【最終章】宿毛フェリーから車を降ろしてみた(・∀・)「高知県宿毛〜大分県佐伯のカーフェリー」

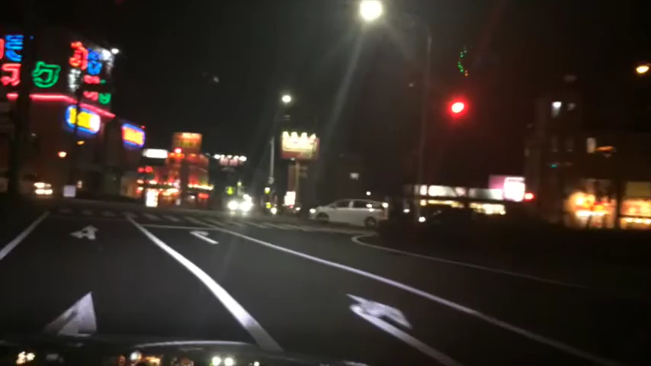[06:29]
ここの通りなんかありそうだね、ホテルもあるんだ、中華、焼肉、いやーちゃんと撮れてるかな、これは初めてですね、この車種映像と音声のナビゲーターは初めてじゃないですかこれ、